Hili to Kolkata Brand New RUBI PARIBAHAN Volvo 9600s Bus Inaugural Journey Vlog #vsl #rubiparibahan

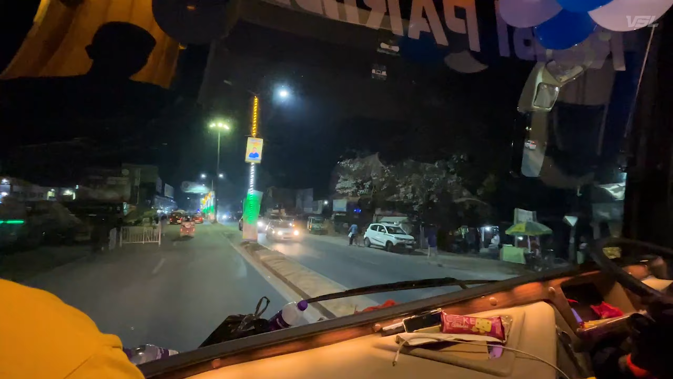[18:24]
গঙ্গারামপুরও একটা ইম্পর্টেন্ট স্পট এই রুটের, তো এখন অ্যাপ্রোচ করছি গঙ্গারামপুর।
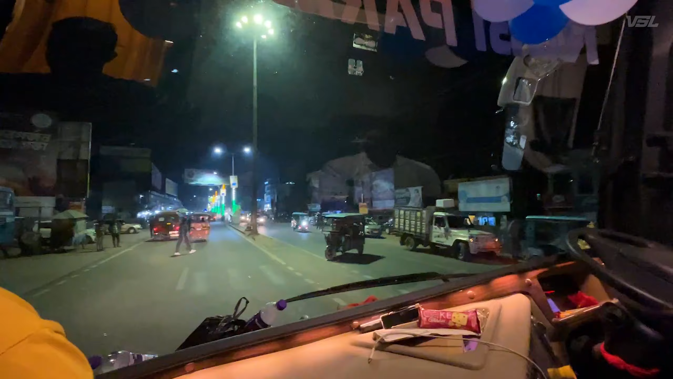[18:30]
টাইম অলমোস্ট 8:03, তো আজকে যেহেতু ফার্স্ট ডে তাই আমরা বাস স্ট্যান্ড এন্টার করছি।
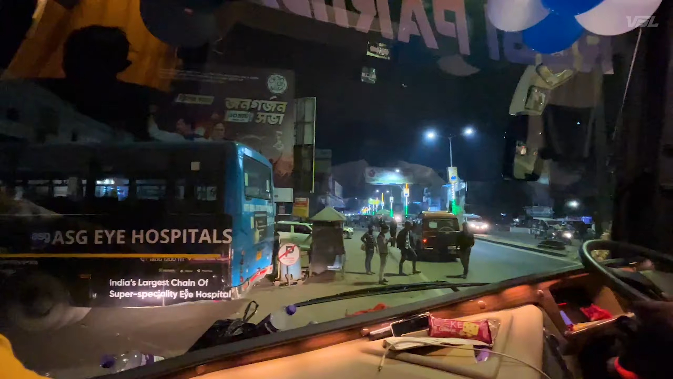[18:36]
জেনারেলি বাস স্ট্যান্ড এন্টার করা হয় না, রোড সাইডের ওপর থেকেই সাইডে গাড়ি লাগিয়ে ওখান থেকে বোর্ডিং করে বেরিয়ে যাওয়া হয়।